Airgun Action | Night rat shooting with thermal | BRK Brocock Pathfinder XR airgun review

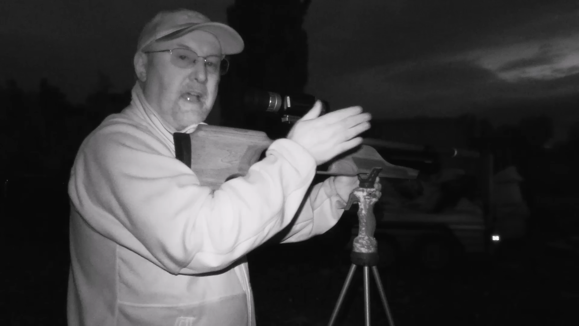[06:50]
little bit and waited for it to move so I could tell which end was the head and I caught him nice and cleanly.
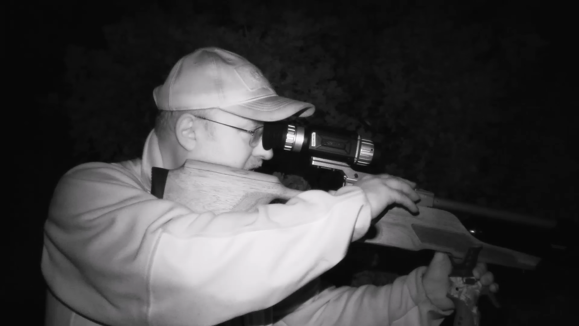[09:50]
An awful lot of the rats tonight have been under a lot of cover and I've had to aim around things to get them, but that one was right out in the open, probably gave you a better idea of the image that you get through this HIC-Micro TE19 Thunder.
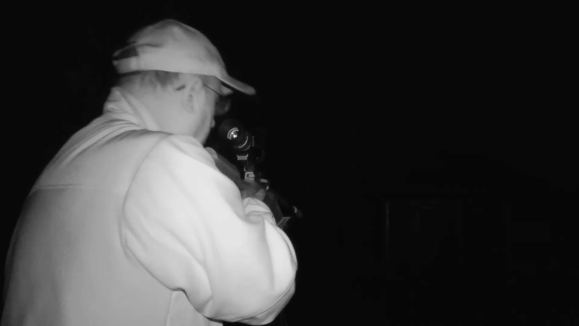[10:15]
I've had to wait a long time for that one, it's getting really late now so I think I'm going to make that the last one.
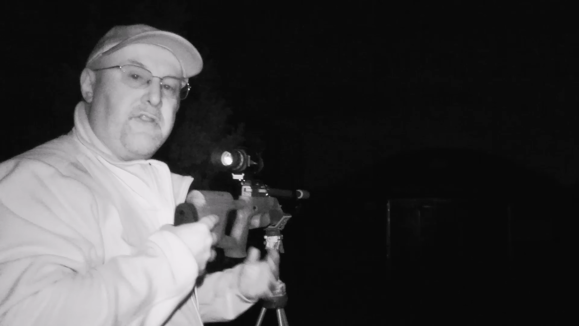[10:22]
The Acura has really proven itself over a short range, most of these these rats have been shot over 15 to 20 meters. I wouldn't have any concerns about using this at sort of 30 meters or so for rabbits.
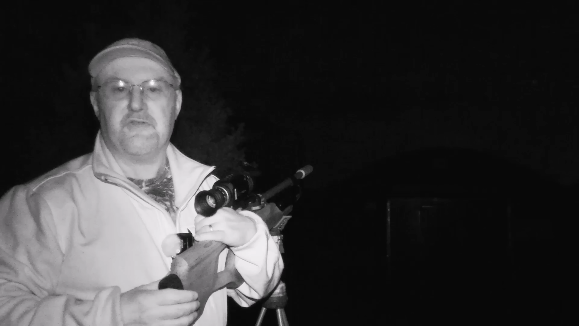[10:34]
The HIC-Micro TE19 Thunder 2.0 has performed really well as well. I've been using it on the lowest magnification to get the sharpest image that I possibly can, but I've also used this on FAC air rifles and centrefire as well for foxes out to much further distances, obviously with bigger targets, and it's performed really well for that as well. Anyway, I hope you enjoyed the video and thanks for watching.